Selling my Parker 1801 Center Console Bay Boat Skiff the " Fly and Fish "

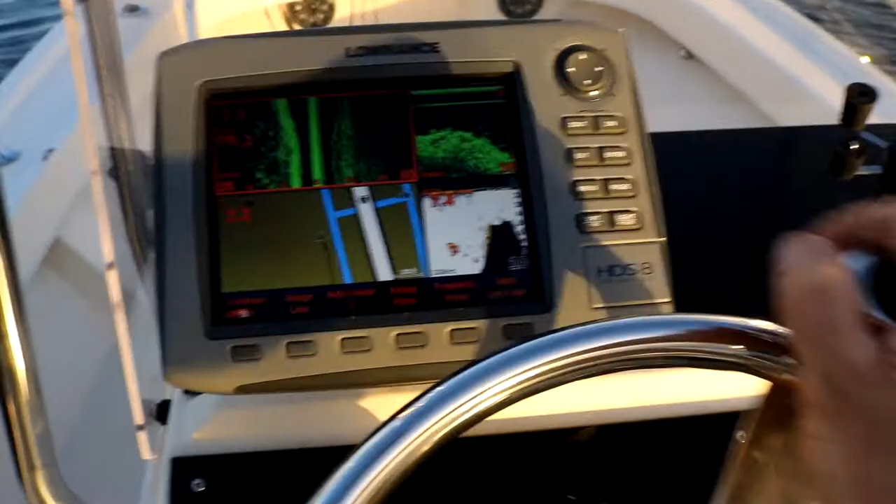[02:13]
down scan, GPS plotter, all integrated.
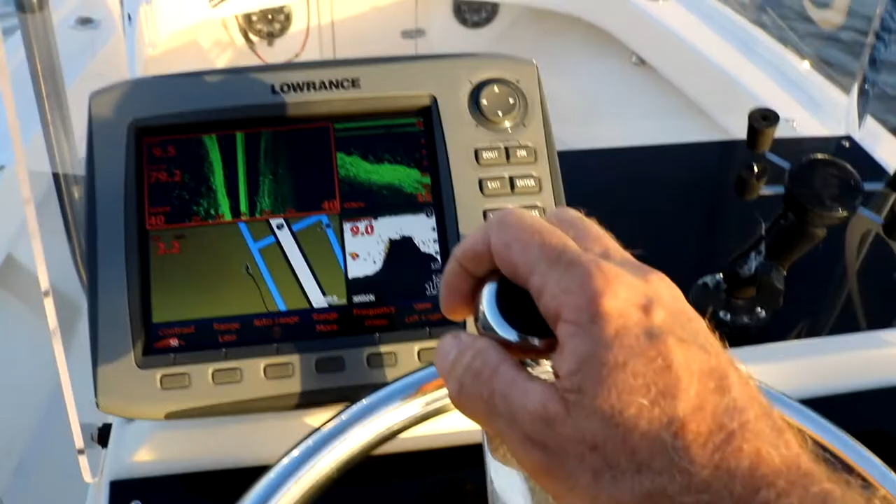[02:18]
This is the network, so you can, underneath, we do have the network hub underneath the cabinet,